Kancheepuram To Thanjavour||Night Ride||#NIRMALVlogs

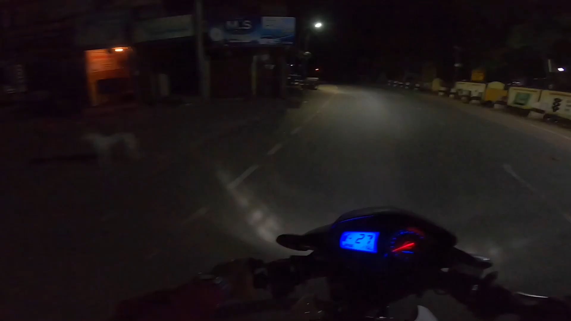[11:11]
இதுதான் பார்த்தீங்கன்னா திட்டக்குடி. இங்கே போடு எதுவும் அந்தளவுக்கு பெருசாக ஒன்றும் போடலை.